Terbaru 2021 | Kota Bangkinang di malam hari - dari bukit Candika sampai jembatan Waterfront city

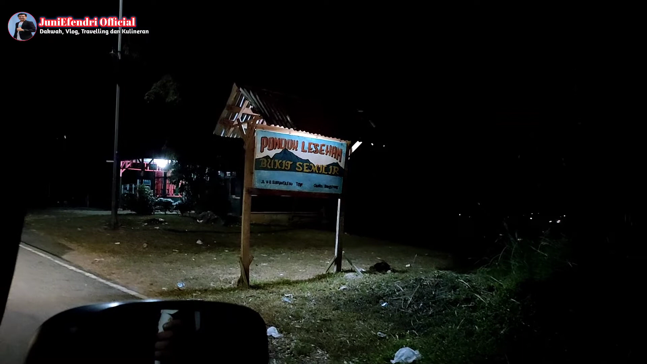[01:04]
Kalau di Bukit Candika ini kita melihat beberapa ada kafe-kafe ya, Pondok Lesehan Bukit Semelir. Dan juga lagi kita lihat, di sini juga kita bisa lihat Kota Bangkinang ya, dari kafe Bukit Semelir ini.
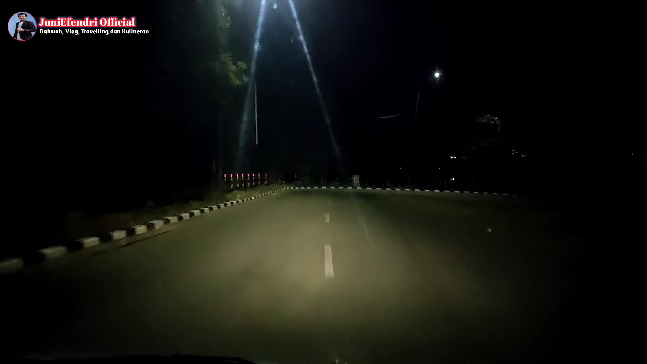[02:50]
Jadi para wisatawan yang berkunjung ke Kota Bangkinang bisa menikmati indahnya Kota Bangkinang dari malam ini. Kita bisa melihatnya dari Bukit Candika sebagaimana di kafe-kafe yang telah disebutkan tadi. Nah, sekarang kita langsung arah ke bawah ya, arah ke Kota Bangkinang itu tersendiri.
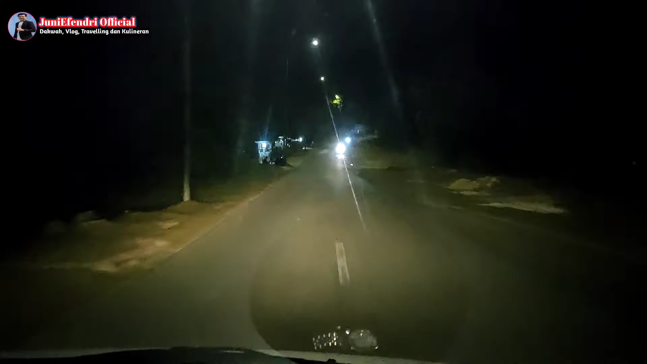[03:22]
Kita lihat ada tugu. Nah, ini tugu.
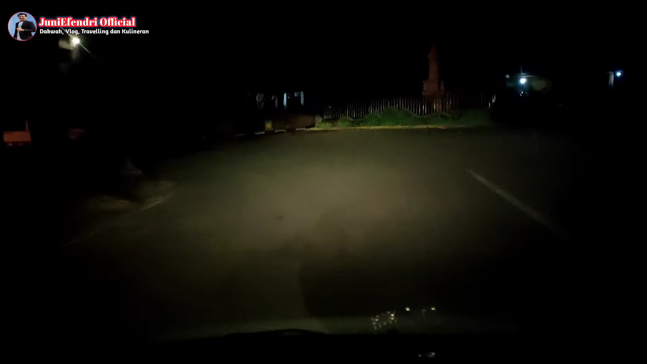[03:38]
Tugu ya.
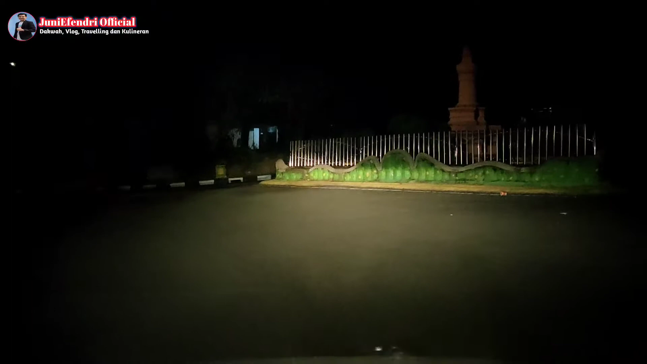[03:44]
Tugu di Kota Bangkinang nih. Jadi tempat bersejarah juga nih ya.
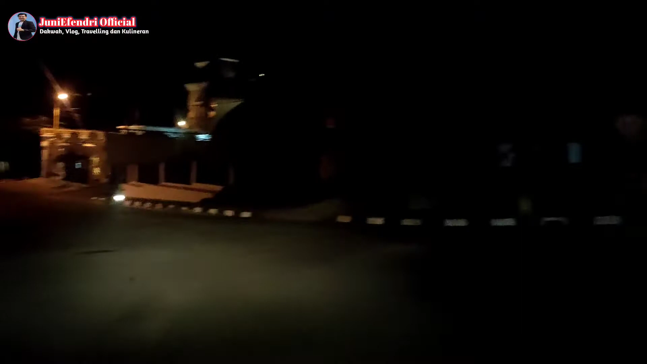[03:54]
Nah, kita lanjut lagi ke Kota Bangkinang ya.
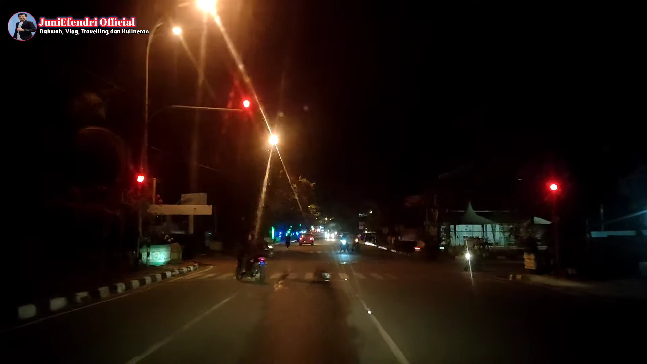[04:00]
Sahabat JE, sekarang kita berada tepatnya di Jalan Ayani ya. Jalan yang menjadi favorit orang Bangkinang. Nanti di Jalan Ayani itu kita akan menjumpai ada namanya Lapangan Pelajar.
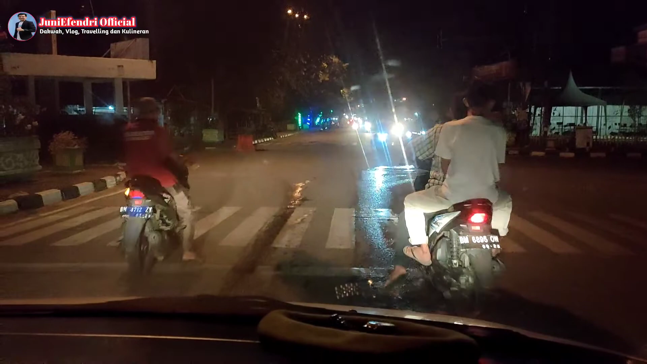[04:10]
Nah, kenapa Lapangan Pelajar?
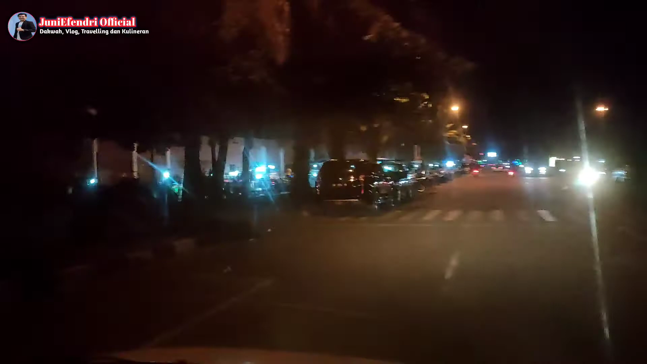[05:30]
Stadion ini dijadikan sebagai tempat jualan, minum jus,
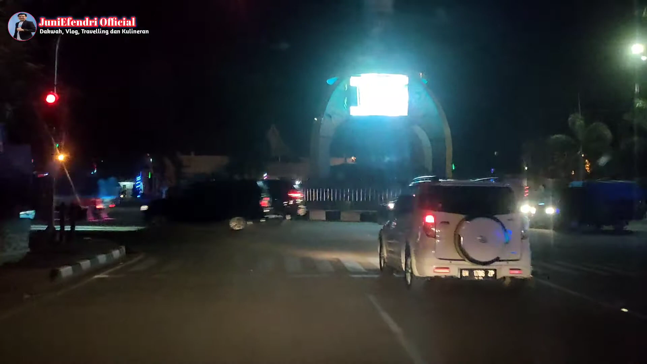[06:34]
Ini bundaran namanya, Bundaran Ayani atau bundaran utama yang ada di Kota Mangkinang.
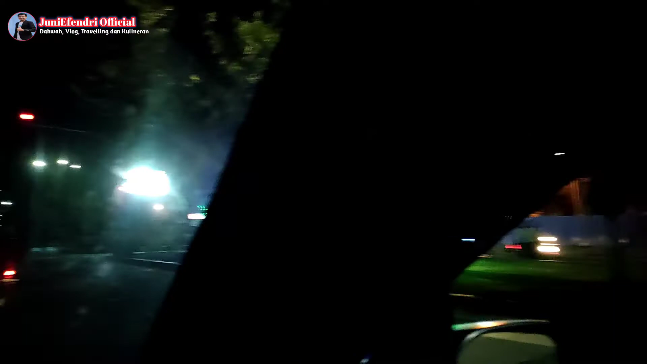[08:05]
ada Balai Bupati ya, Balai Bupati Kampar.
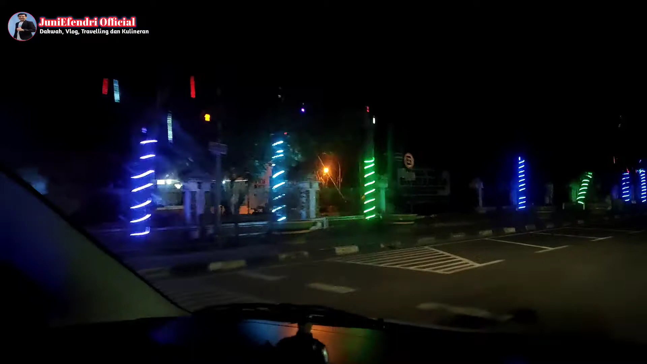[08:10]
Tahu sekarang jadi rumah dinas Bupati Kampar. Dan ini kita lihat tadi, kita lihat
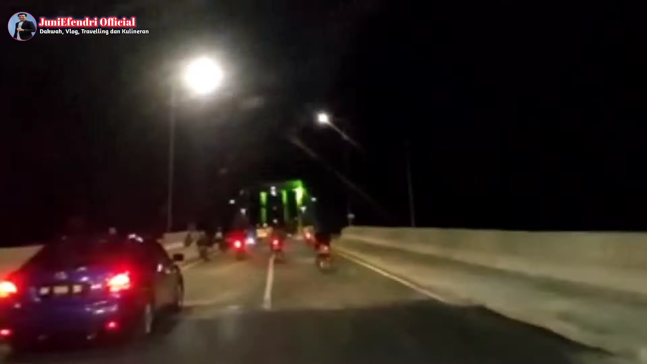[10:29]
Dan ini jembatan Waterfront City, Kota Bangkinang.
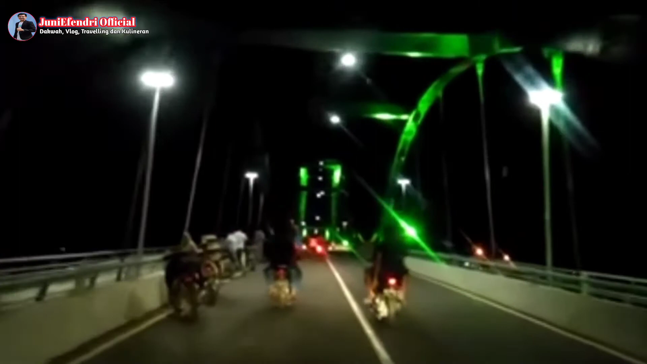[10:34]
Di jembatan ini kita lihat banyak orang berhenti untuk berfoto ya. Dan ini jembatannya ada lampunya, dan lampunya ini bisa berubah-ubah warna. Ada warna biru nantinya, dan ada warna hijau, merah,
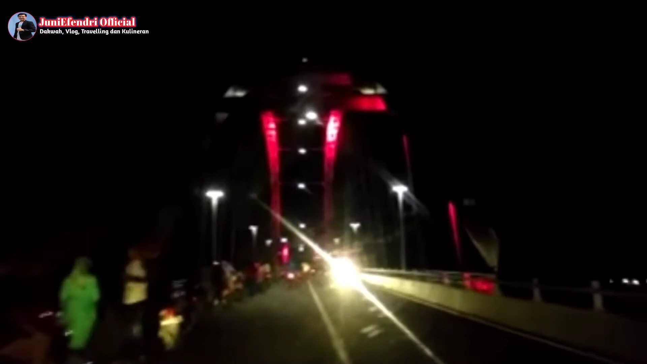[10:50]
seperti yang kita videokan di video ini. Ayo tetap lanjutkan untuk melihat jembatan Front City Bangkinang ini.